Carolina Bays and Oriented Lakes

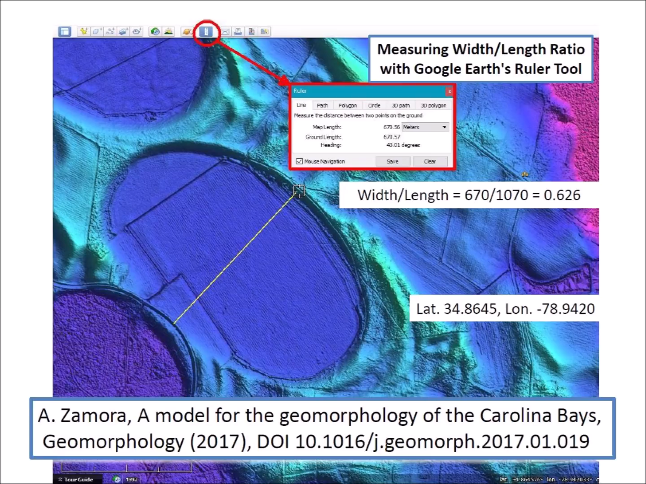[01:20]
This particular bay has a width of 670 meters and a length of 1,070 meters. It is not necessary to use Google Earth to measure the base in meters. Since only a ratio is needed, a ruler can be used to measure an image displayed on a computer or a printed image to get the width and length ratio.
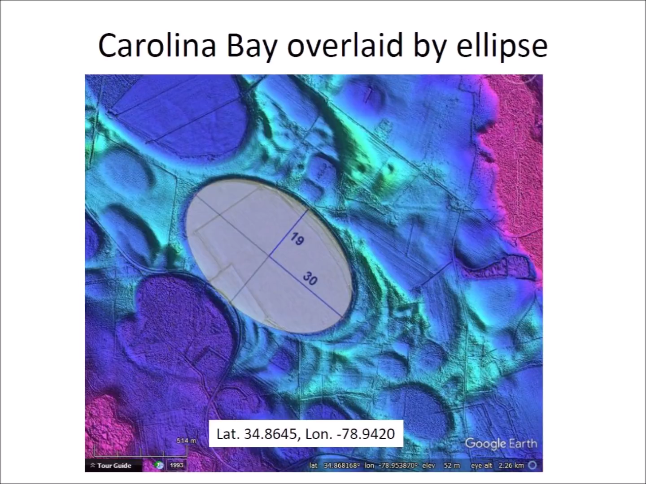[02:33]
The evaluation is easier if the ellipse is only 50% opaque, and it is slightly smaller than the Carolina Bay so that the rim of the bay can be seen clearly along the perimeter of the ellipse.
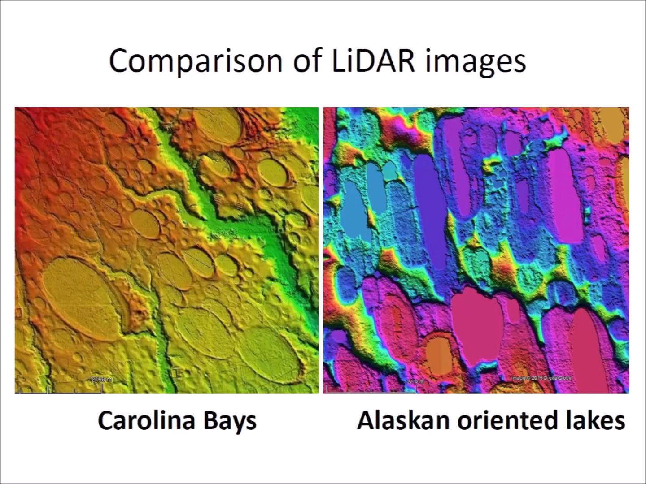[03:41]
This LiDAR image shows the different shapes and the rough borders of the Alaskan lakes. Although Kaczorowski wrote that the Carolina Bays were analogous to the Alaskan-oriented lakes, it is evident that the Carolina Bays were not created by the same physical mechanisms as the lakes in Alaska.